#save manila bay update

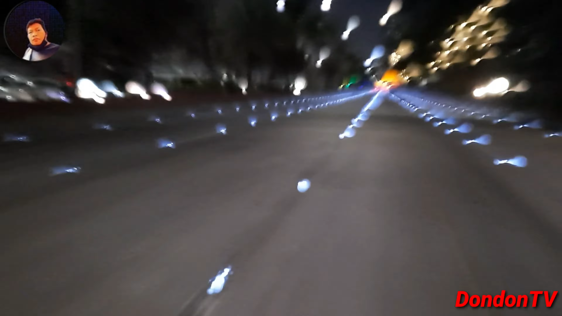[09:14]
Ganun kagandangkan sada dito sa ruas tu libar Ang kagandang tinggal lalo na sa Ano Ang kagandang tinggal lalo na sa Ang bulang ilaw